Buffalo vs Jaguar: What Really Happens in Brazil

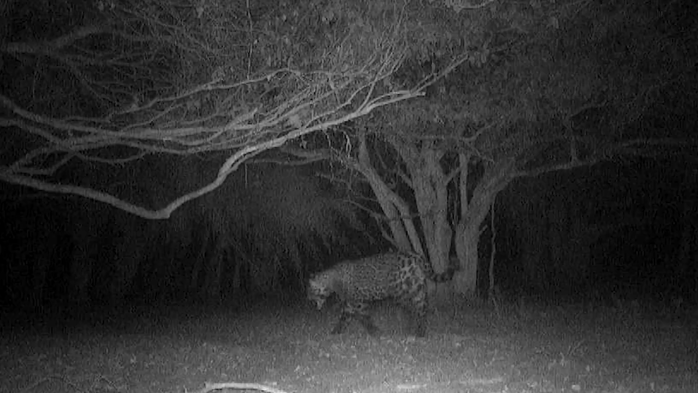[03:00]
followed shortly by a giant stampede of cows. Cows seem to survive this time, but later we found a calf that had been killed, dragged away, and buried.
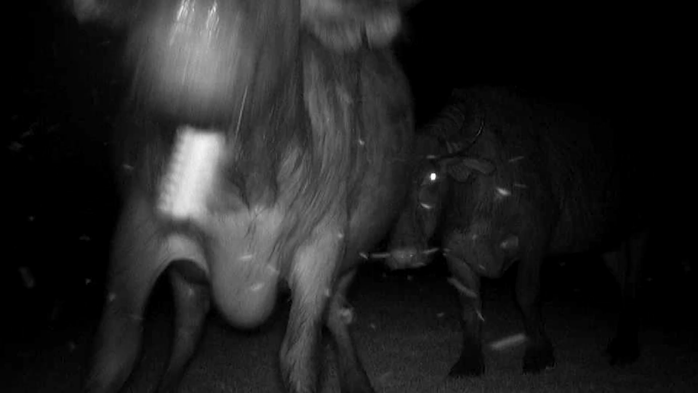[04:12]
Wow! Wow! What is it? Is that a bat? A bat?
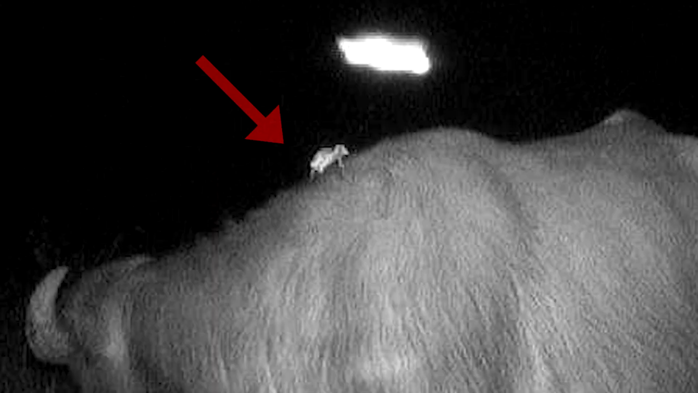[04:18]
What kind of bat? Wow! A vampire bat! Ah, yes!
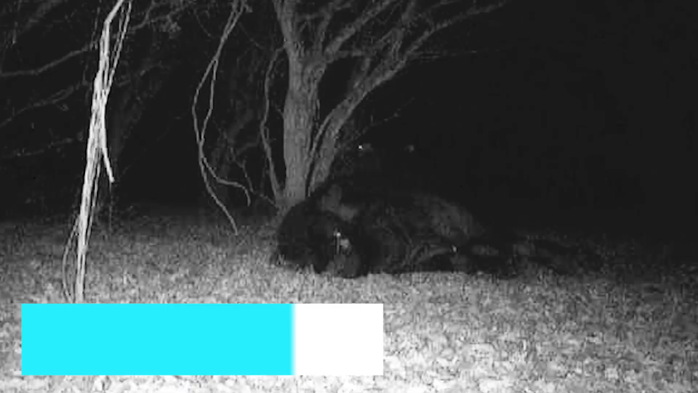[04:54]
It's at least a dozen! Yes! It looks nice! Climbing on his face and hopping around.